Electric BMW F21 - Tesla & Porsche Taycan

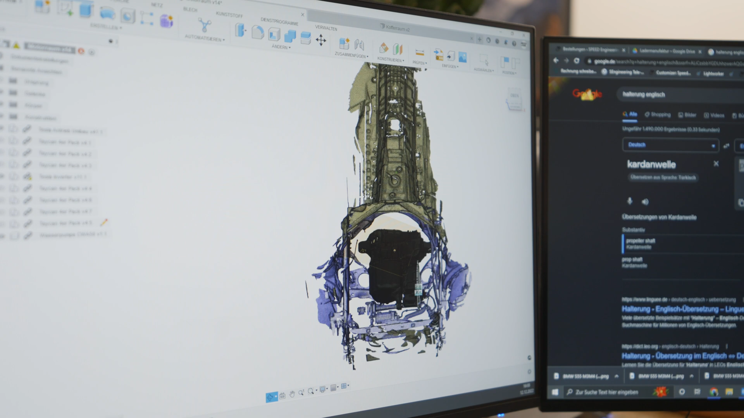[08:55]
And now we are looking, now this is the view if you are looking under the hood in front of the car.
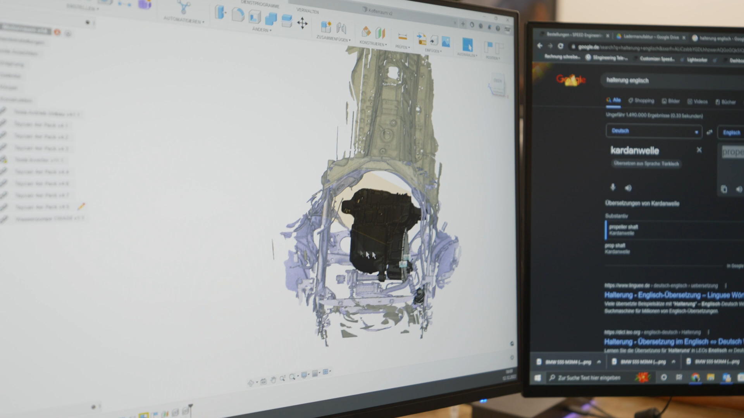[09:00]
And you see that the electric motor is already placed.
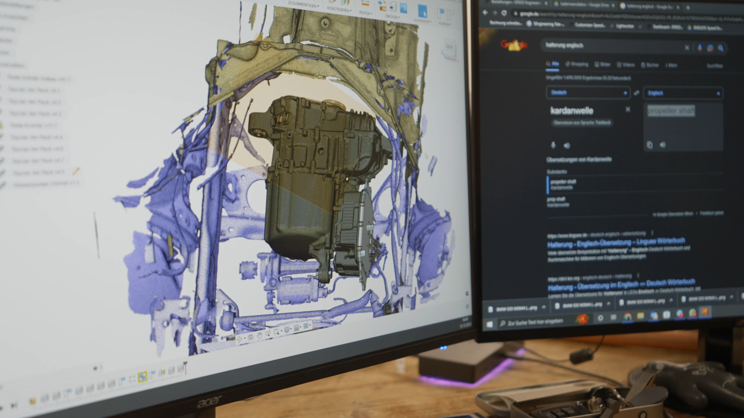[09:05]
And this is how it will look like. And we have to adapt brackets,
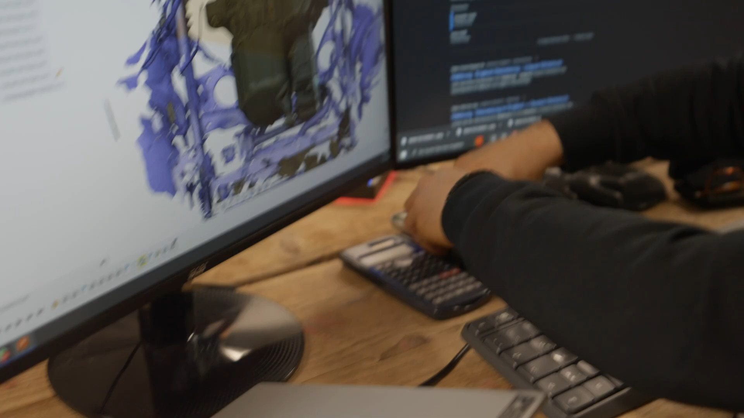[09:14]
which
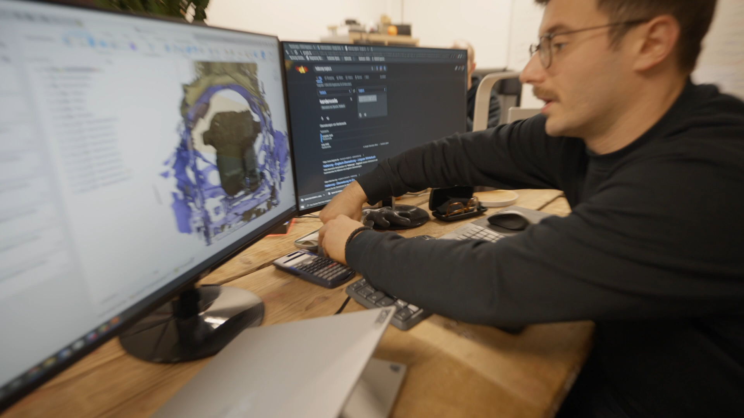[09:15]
are connecting the OEM
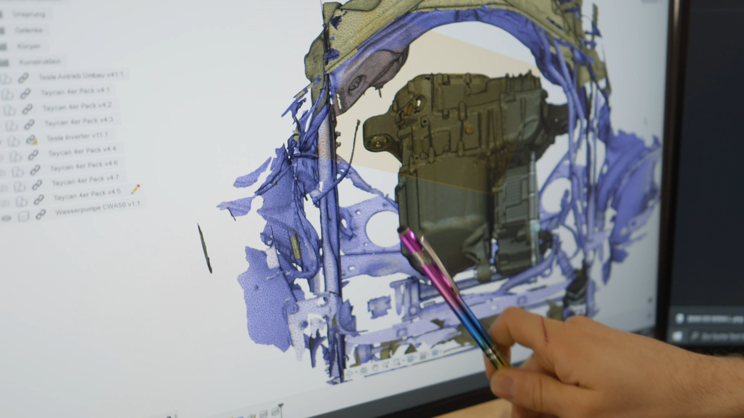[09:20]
connecting point of the previous engine, with this point,
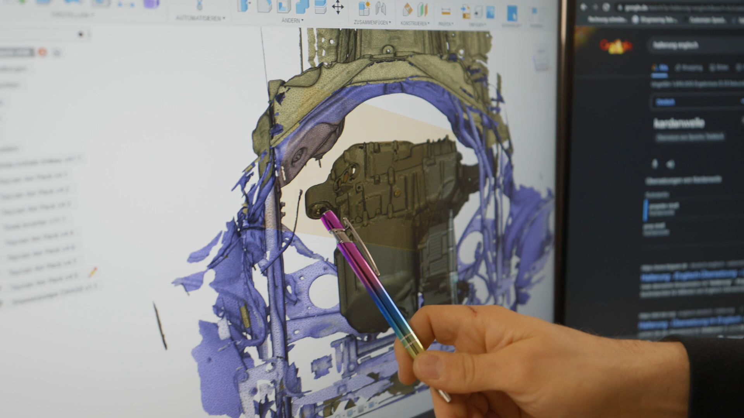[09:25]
which is on the Tesla motor.
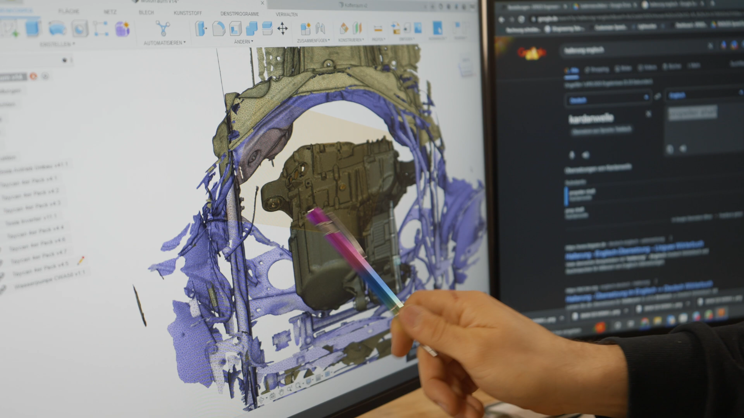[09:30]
on the left, on the right, and also on the front, which will be quite a challenge.
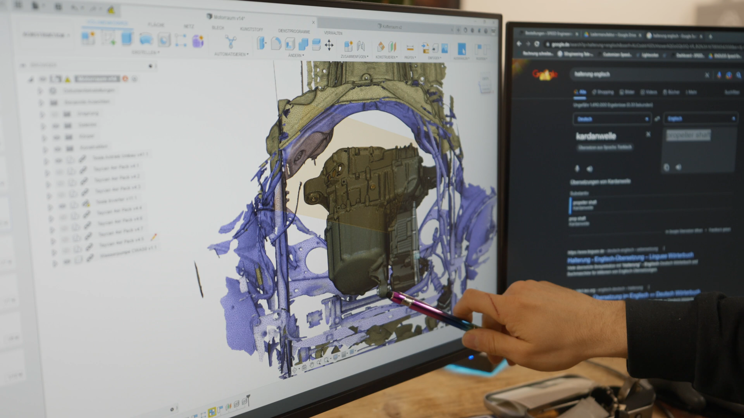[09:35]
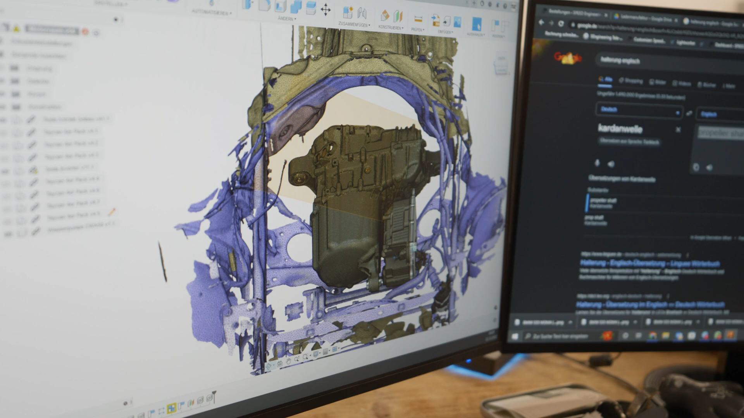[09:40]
So it means that we have to find some new connection points, maybe on this wall here.
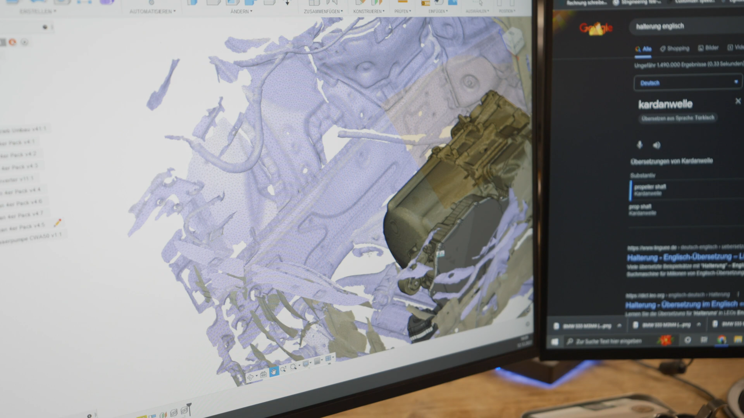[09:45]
And on top, we also have to design a plate on top of
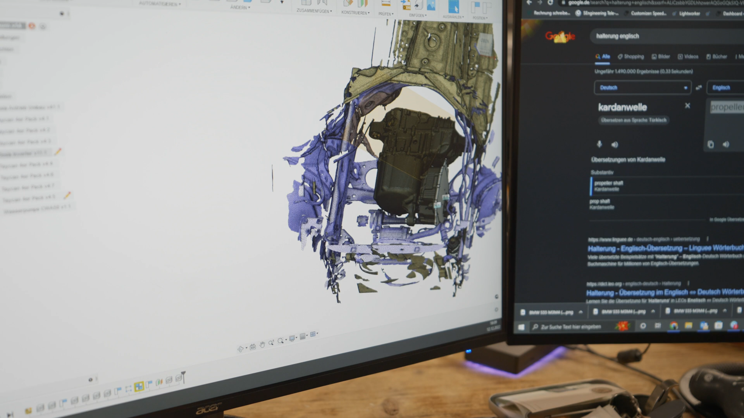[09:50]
the motor to place those battery boxes, as you can see here.
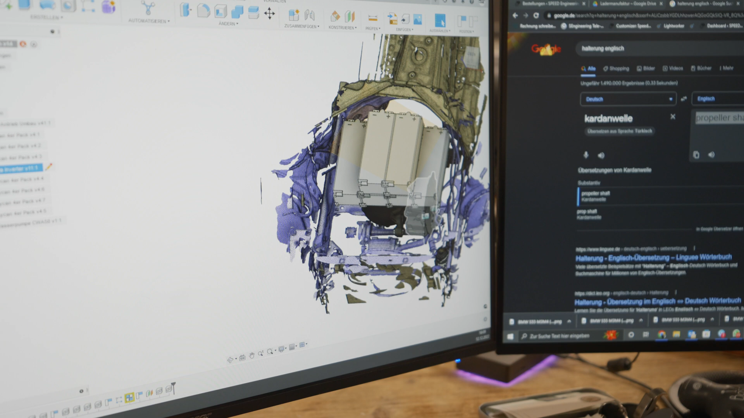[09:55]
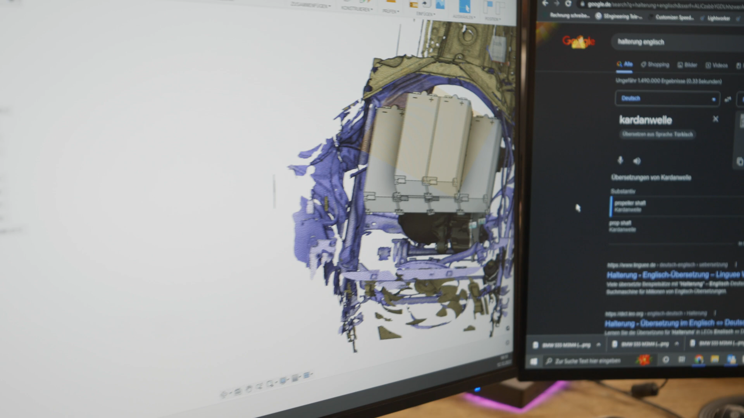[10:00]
And yeah, I was right, there are six.